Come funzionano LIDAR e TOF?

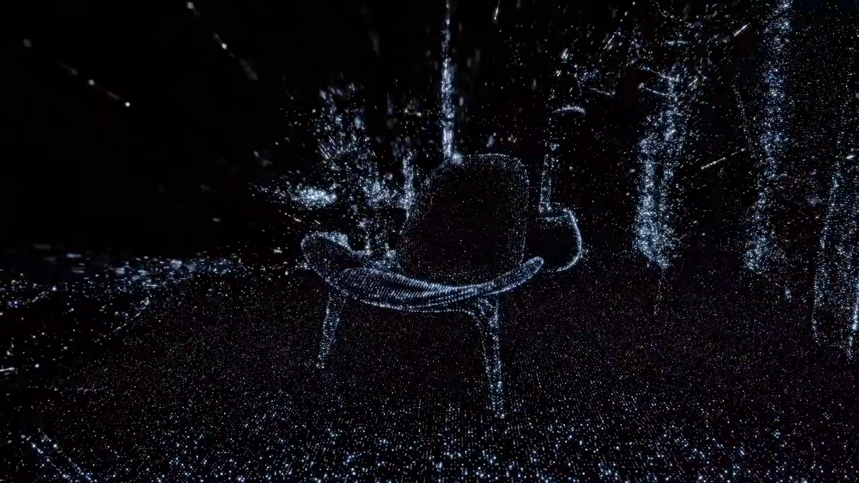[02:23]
Il funzionamento del LiDAR si basa sullo stesso principio che abbiamo visto per i sensori di prossimità.